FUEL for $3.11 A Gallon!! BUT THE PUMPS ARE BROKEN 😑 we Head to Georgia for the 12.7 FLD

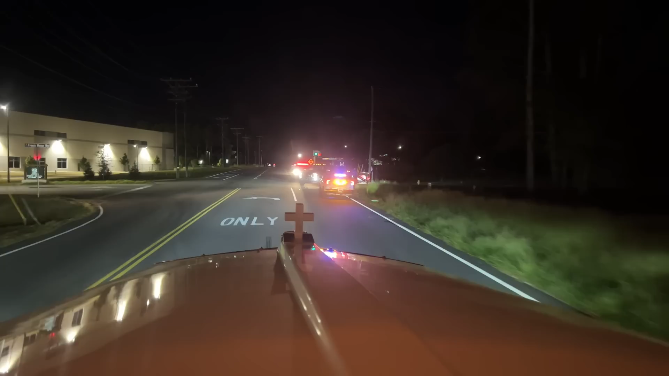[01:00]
It's like somebody hit the ditch over there. Yikes. Careful drive. Ooh. He's okay, it looks like, but the car is not. All right.
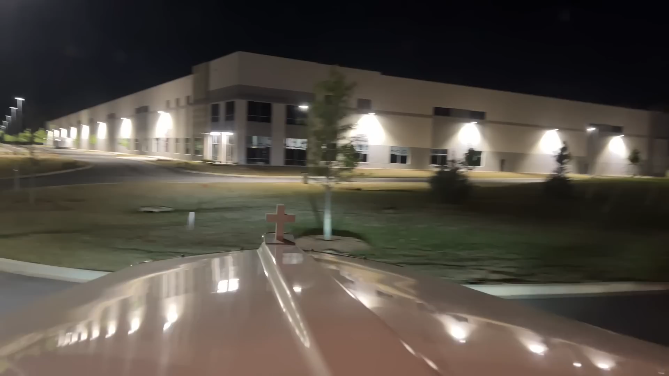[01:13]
Be careful out here. Be careful.
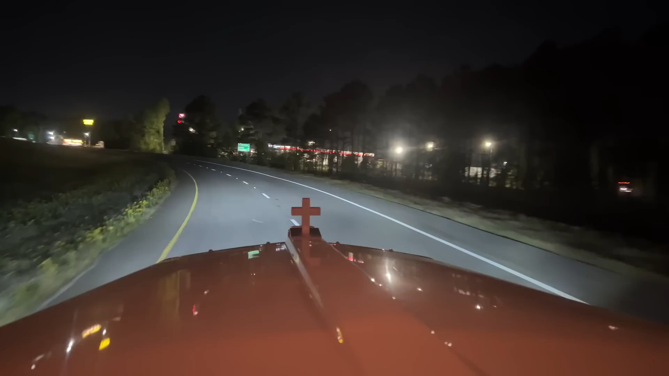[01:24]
Okay, so it says it's supposed to go down like six cents, eight cents last night, six cents tonight. So we'll see what we got, but exit 115 is the best fuel for sure. RTS has the stronghold on the fuel prices right now. Good old QT is $359. So that's, I think it was $369. I'm not sure. So $359 now,
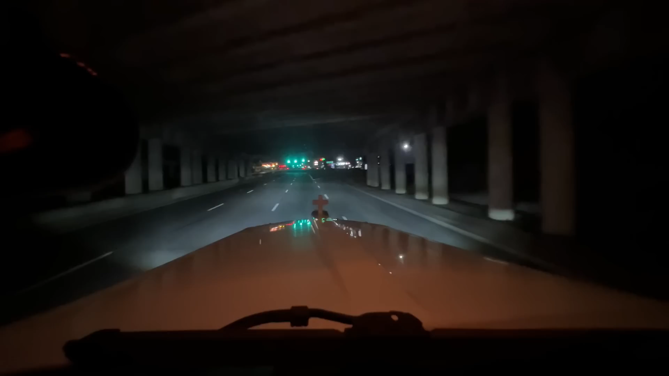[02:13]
A little bit of a hill. And I used to, I picked up like a dog food for Costco and stuff up here. And the Marine DMV, or I forget what it's called. It's like Game and Fish or something. That is what you get your stickers for your boat or your jet ski or whatever you're registering.